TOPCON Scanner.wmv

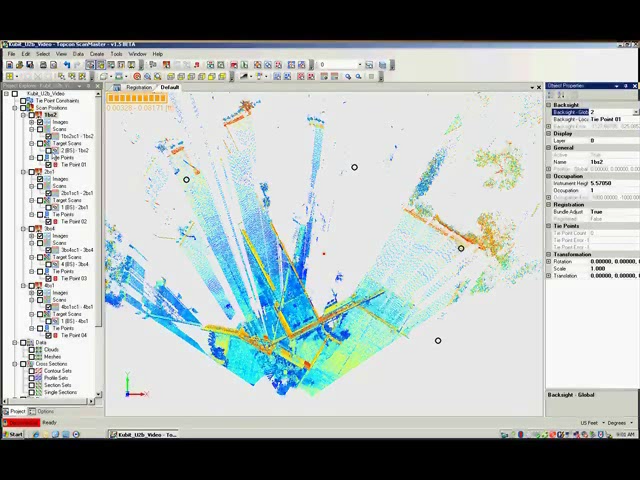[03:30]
ScanMaster routines can be mastered by a new user with a few days of training. This same process is completed for each individual scan. Once completed for all four positions, the scans are ready to be registered. Click on the Registration tab and select the scans that you want to register.
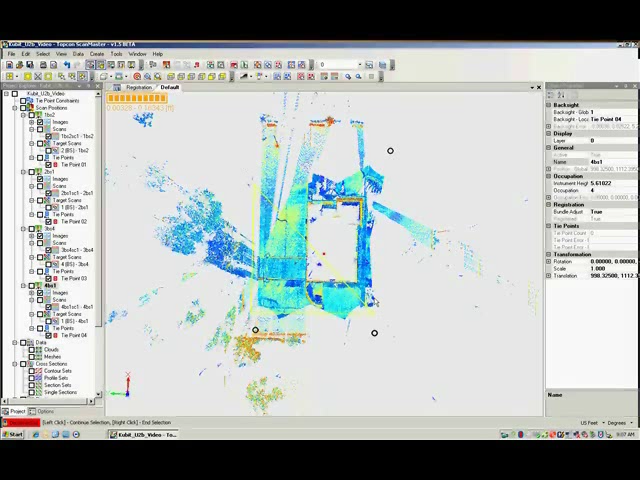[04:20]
We can edit out the unwanted data with the selection tools and simply delete the unwanted data. We are left with the desired data set.
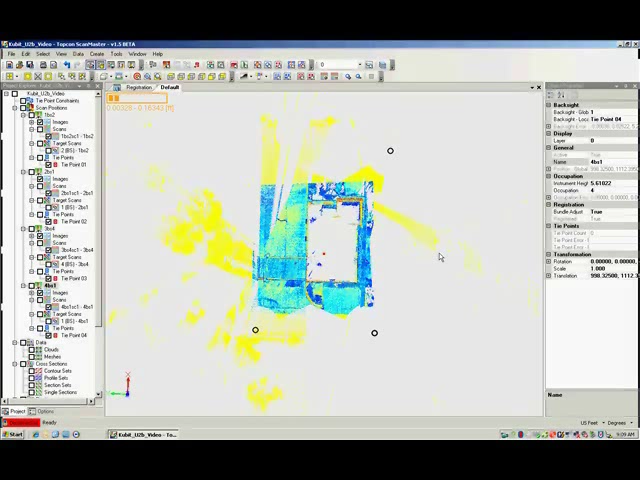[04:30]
In this case, we are interested in the bank building and a portion of the parking lot. The green, blue, yellow, orange, and red colors are referred to as intensity values.
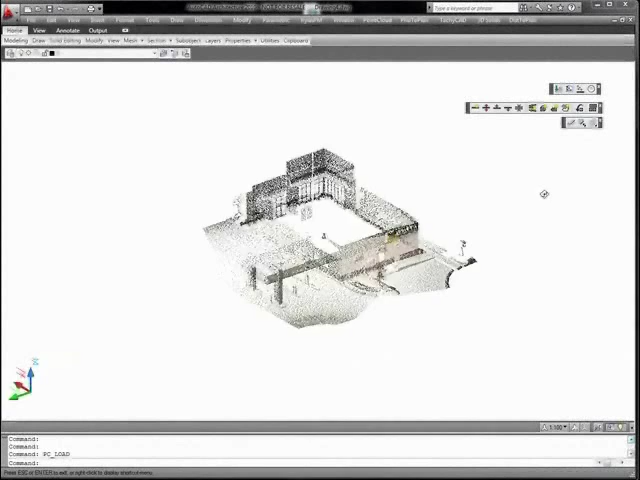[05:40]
For a simple floor plan, a slice is taken through the body of the building.
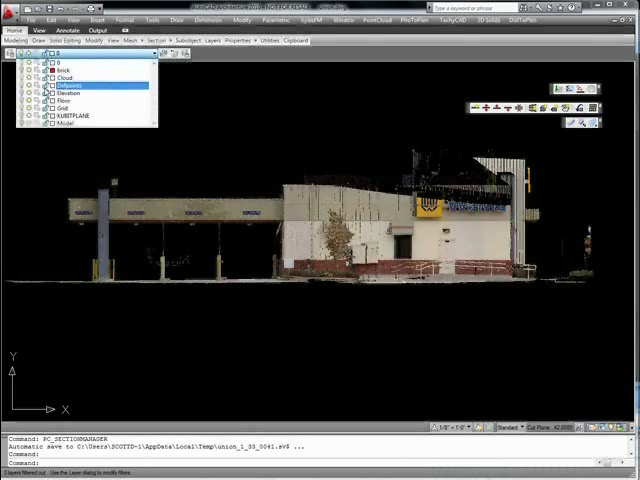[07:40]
Simply choose the correct view or UCS in AutoCAD, and begin digitizing. This example has already been completed, but shows the line work overlaid with the cloud data.
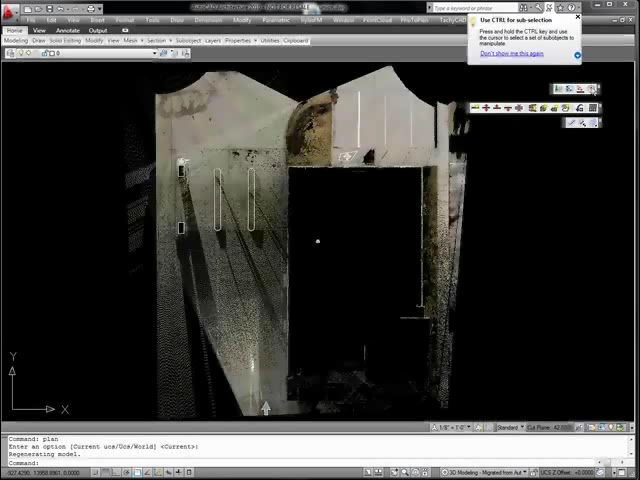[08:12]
3D modeling can be achieved with traditional AutoCAD modeling tools, architecture tools, or any series of libraries that a user wishes to use.
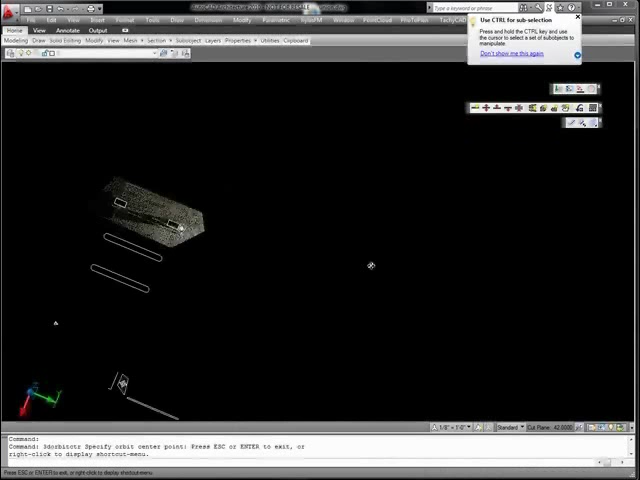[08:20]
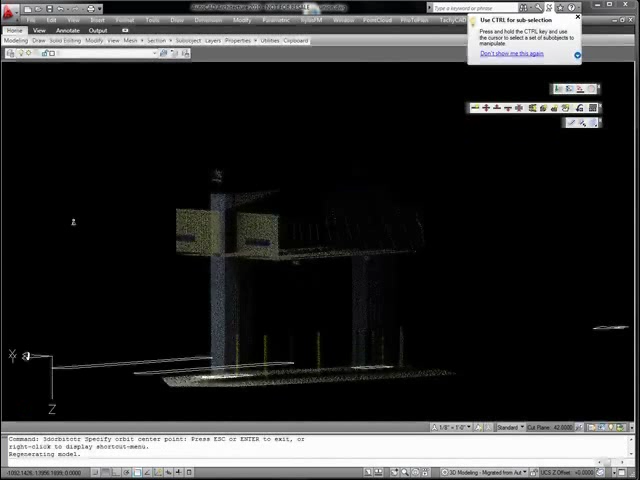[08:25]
These rectangles which make up the base of the pillars are extruded to their highest point to create a quick AutoCAD solid.